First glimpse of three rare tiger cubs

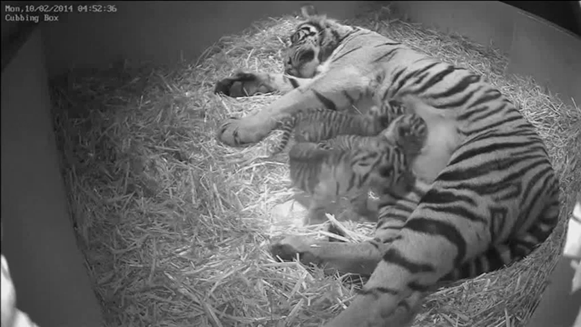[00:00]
It's a treat not yet available to visitors to London Zoo, a view of three rare Sumatran tiger cubs. The footage comes courtesy of a hidden camera in the cubbing den, where Tigris Milati has been tending to her offspring since their birth. But when you're just five weeks old, even a small home isn't the easiest place in which to manoeuvre. Zoo keepers are confident the trio is healthy,